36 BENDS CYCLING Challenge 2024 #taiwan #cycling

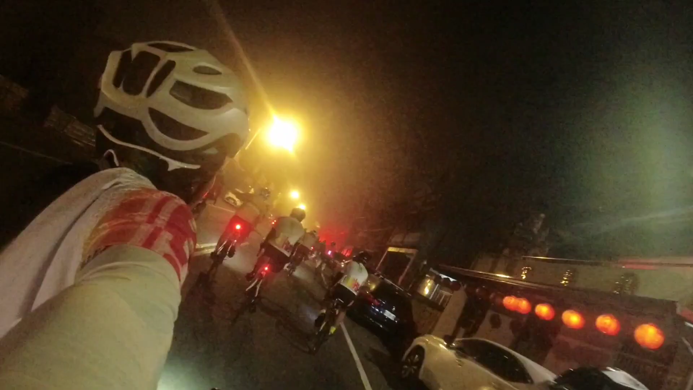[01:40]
Nag-start na. And sa part na to, neutral lang muna yung takbo natin.